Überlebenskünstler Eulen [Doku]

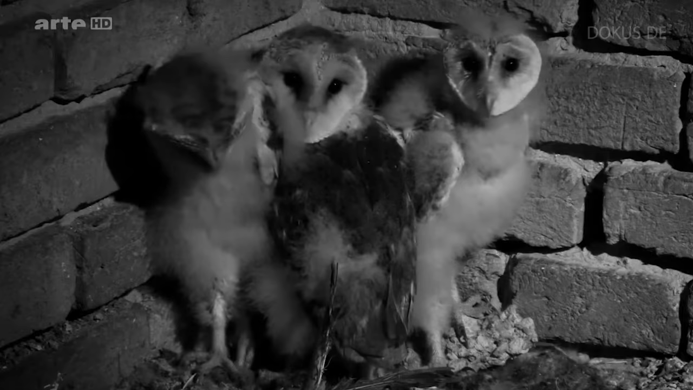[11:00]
Diese jungen Schleiereulen warten hungrig auf ihre Eltern und drücken sich in eine dunkle Mauernische. Diese Aufnahmen wurden in völliger Dunkelheit gemacht.
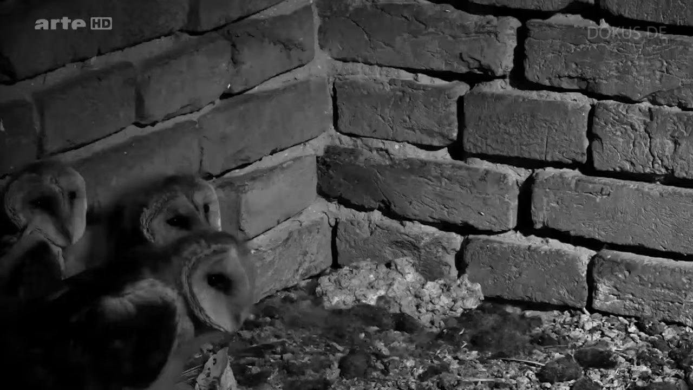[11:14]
Schleiereulen bauen keinen Nester. Sie suchen Schutz in Ecken und Nischen.